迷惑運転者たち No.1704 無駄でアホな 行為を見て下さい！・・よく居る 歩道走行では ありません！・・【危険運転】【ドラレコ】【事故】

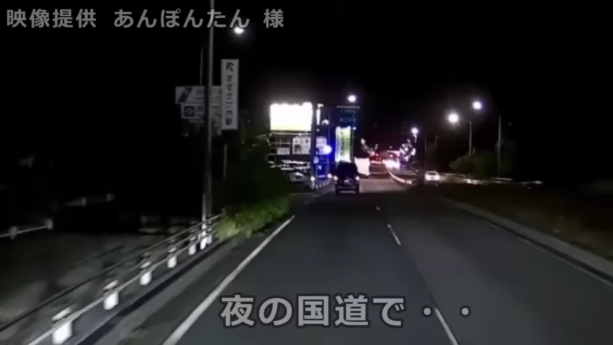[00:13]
うどん、びっくりしたー。なんであそこから、え、自転車が生えてきた。いや、ちげえな、おい。なんだね。 身勝手車線変更。